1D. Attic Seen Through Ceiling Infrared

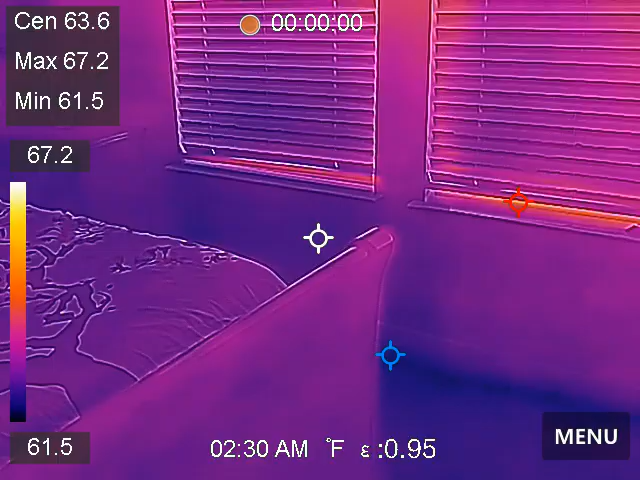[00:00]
On screen: max 67.2°F, min 61.5°F, scale top 67.2°F, scale bottom 61.5°F
Okay, we are in the downstairs guest bedroom, and I don't think there's any attic above me, so we're doing ceiling scans
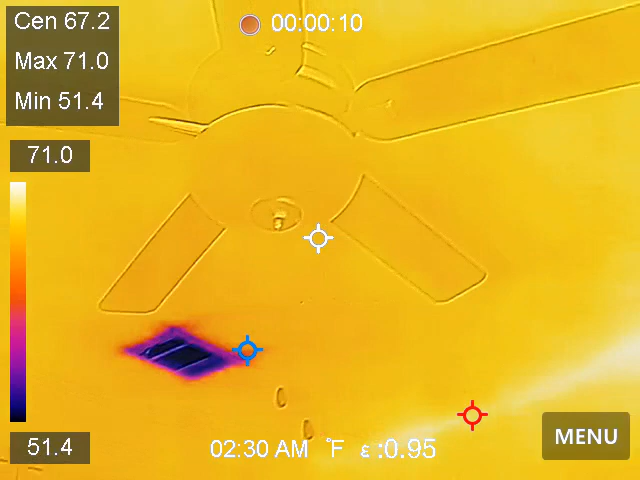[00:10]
On screen: spot 67.2°F, max 71.0°F, min 51.4°F, scale top 71.0°F, scale bottom 51.4°F
of the portions of the attic that I believe you have free attic spaces.
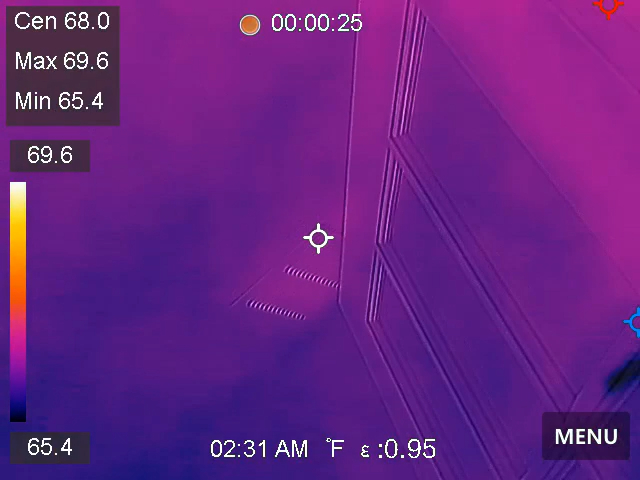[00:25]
On screen: spot 68.0°F, max 69.6°F, min 65.4°F, scale top 69.6°F, scale bottom 65.4°F
I'll still look at it to see if we got any leaks or anything. In fact, that's not a bad idea. Let's just do all the ceilings.
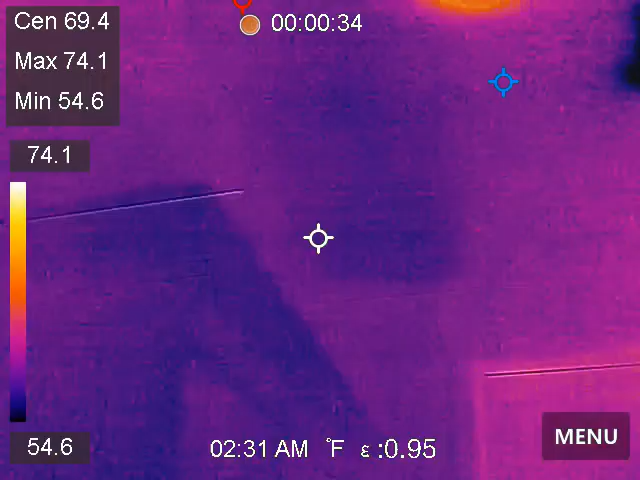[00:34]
On screen: max 74.1°F, min 54.6°F, scale top 74.1°F, scale bottom 54.6°F
Moving on along, we're in the kitchen area here, and I'm moving towards,
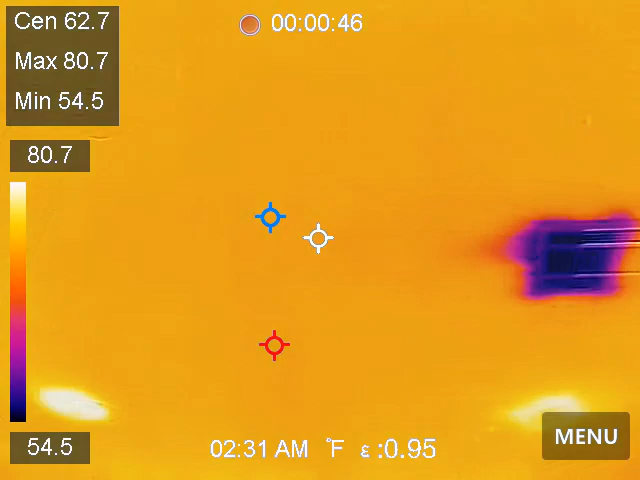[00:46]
On screen: max 80.7°F, min 54.5°F, scale top 80.7°F, scale bottom 54.5°F
there's a little spot on the ceiling, and it looks like it's been dry forever,
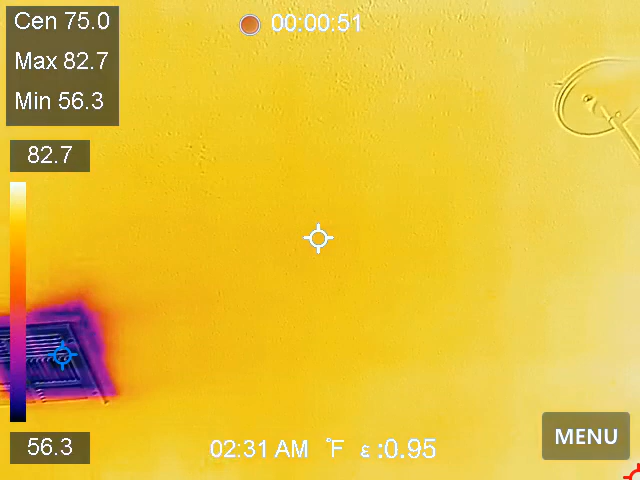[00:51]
On screen: spot 75.0°F, max 82.7°F, min 56.3°F, scale top 82.7°F, scale bottom 56.3°F
and infrared's not showing us anything either. Got a little bit of thermal bridging right there. That's not a bad thing.
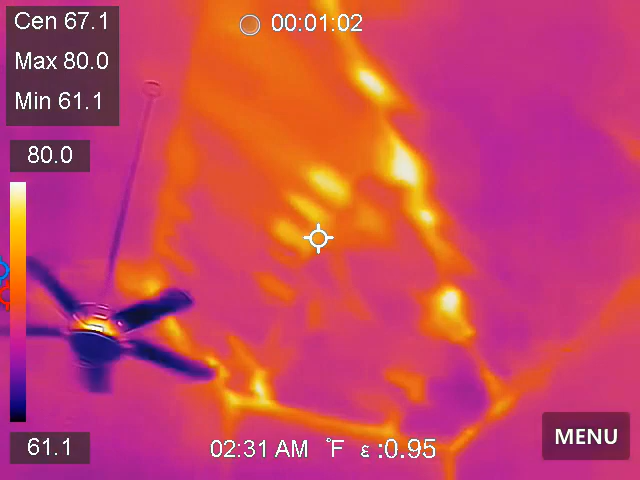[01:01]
On screen: max 80.0°F, min 61.1°F, scale top 80.0°F, scale bottom 61.1°F
I got some more thermal bridging. It gets a little more exciting over here, doesn't it? That's where the devil hides us in the details.
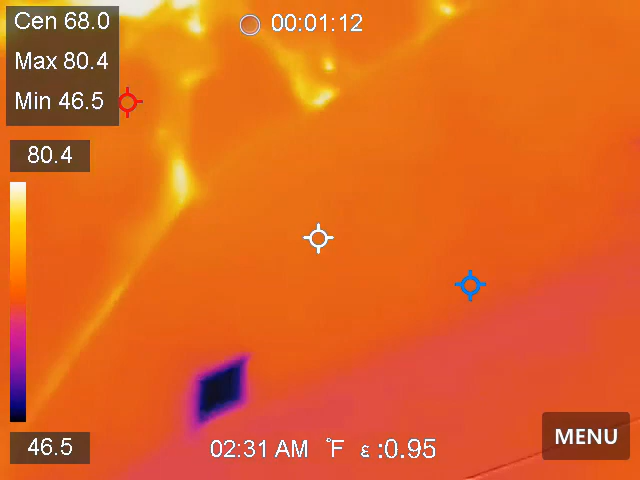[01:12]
On screen: max 80.4°F, min 46.5°F, scale top 80.4°F, scale bottom 46.5°F
Okay, so we are in the great family room, and again, this is thermal bridging, and if we look at the differences in the temperatures,
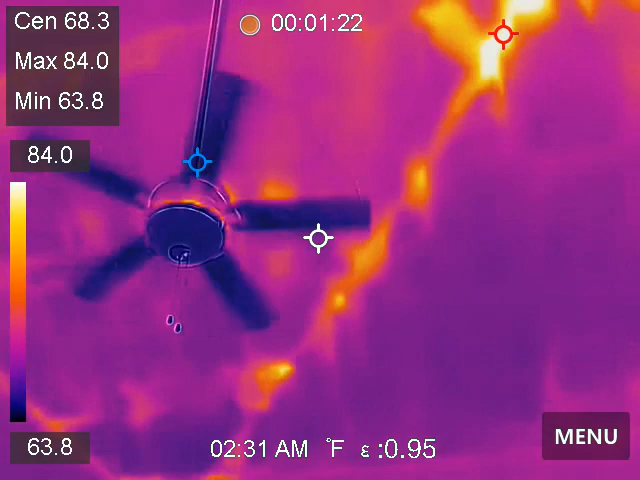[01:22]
On screen: max 84.0°F, min 63.8°F, scale top 84.0°F, scale bottom 63.8°F
okay, the differences in the temperatures, okay, it's pretty hot right up there.
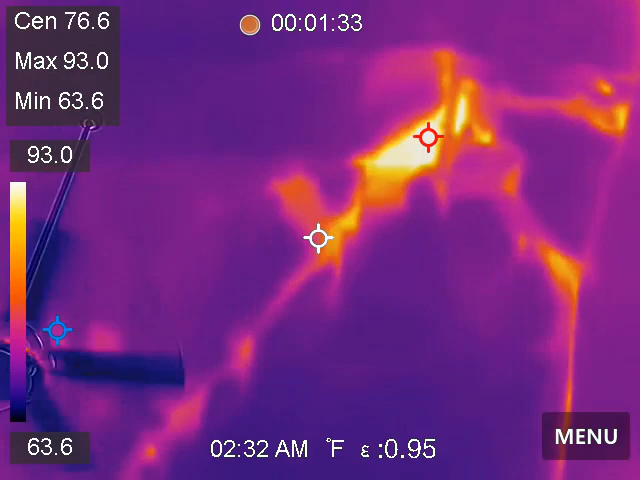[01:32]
On screen: max 93.0°F, min 63.6°F, scale top 93.0°F, scale bottom 63.6°F
I'm going to take a picture of that, but I don't know what you're going to be able to do about it.
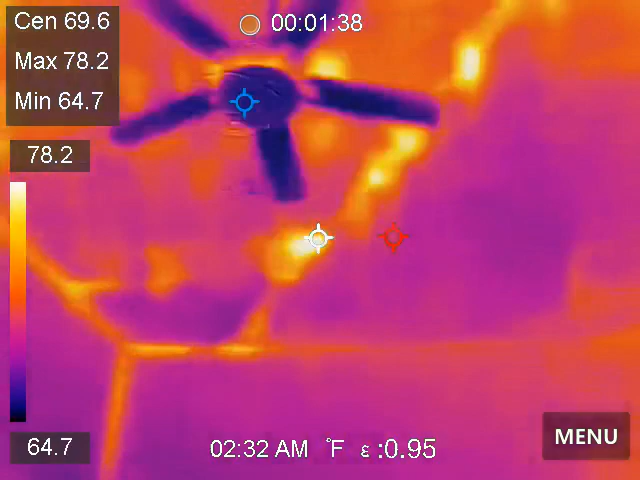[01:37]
On screen: spot 69.6°F, max 78.2°F, min 64.7°F, scale top 78.2°F, scale bottom 64.7°F
It should have been.
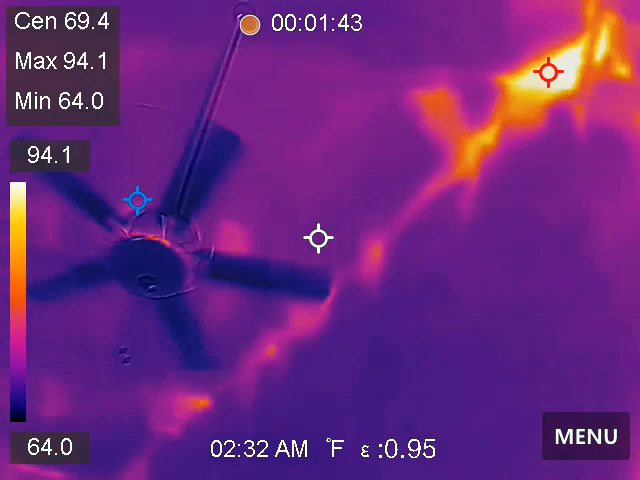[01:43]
On screen: max 94.1°F, min 64.0°F, scale top 94.1°F, scale bottom 64.0°F
And again, a lot of this is thermal bridging, but that's an abnormality.
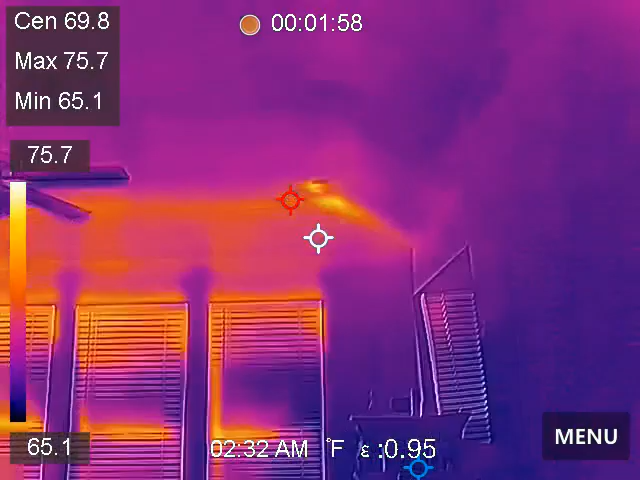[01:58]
On screen: spot 69.8°F, max 75.7°F, min 65.1°F, scale top 75.7°F, scale bottom 65.1°F
This is more like the thermal bridging I'm used to seeing, right?
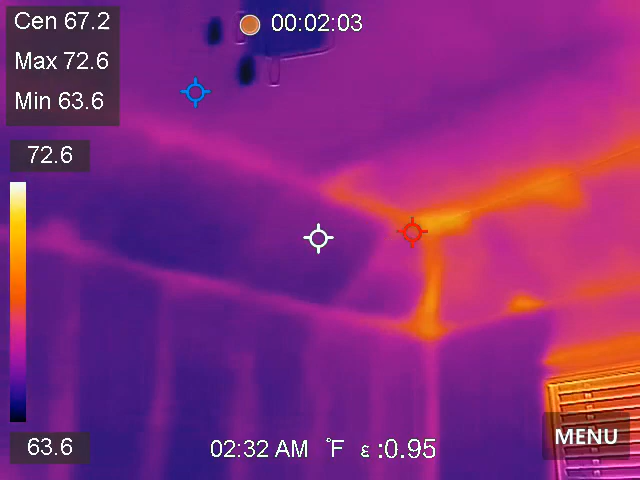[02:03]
On screen: spot 67.2°F, max 72.6°F, min 63.6°F, scale top 72.6°F, scale bottom 63.6°F
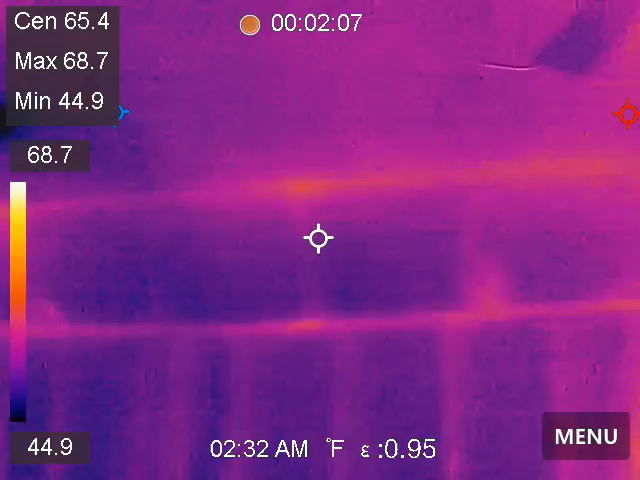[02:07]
On screen: max 68.7°F, min 44.9°F, scale top 68.7°F, scale bottom 44.9°F
He's at as a comparison with the living room, okay, this is the great bedroom, this is the primary bedroom, this is the south wall, that's the thermal bridging,
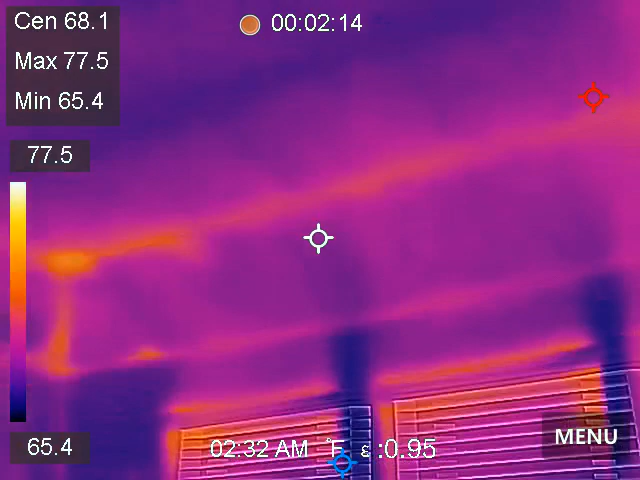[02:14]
On screen: spot 68.1°F, max 77.5°F, min 65.4°F, scale top 77.5°F, scale bottom 65.4°F
all that other thermal bridging we're spending some time on,